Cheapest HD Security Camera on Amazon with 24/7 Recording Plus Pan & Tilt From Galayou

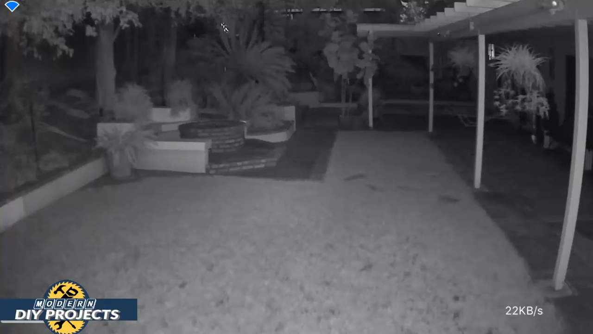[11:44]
My backyard gets very dark at night so it's very hard for any color camera to work at night in full color mode. But I'm going to turn on the flood lights right now and you're going to see how it looks when there is some lighting around and turn on the controls and we go over to flood mode and you see what a beautiful picture it gives you when you have some lighting when you turn on the lights or when there's ambient light around then you get full color night vision and it gives you a really nice clear sharp image at night in full color mode.